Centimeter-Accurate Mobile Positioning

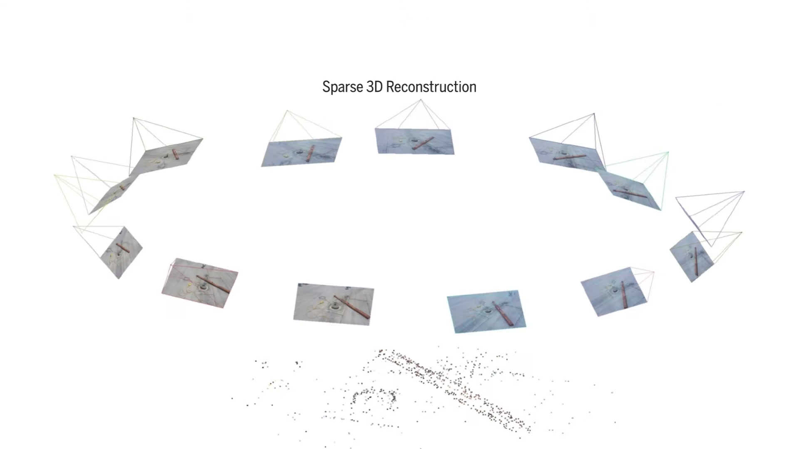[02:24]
the phone's precise position while also creating a metric-accurate three-dimensional map of the surrounding area.
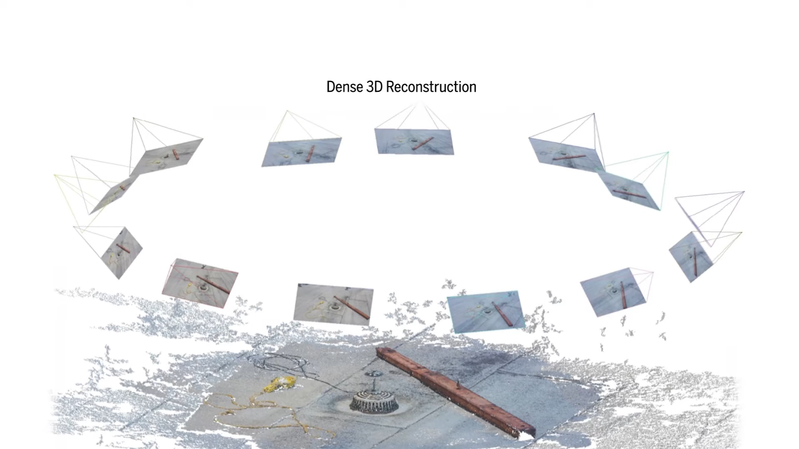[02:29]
Each of the points in this reconstruction is accurate to within a few millimeters of its true geodetic location.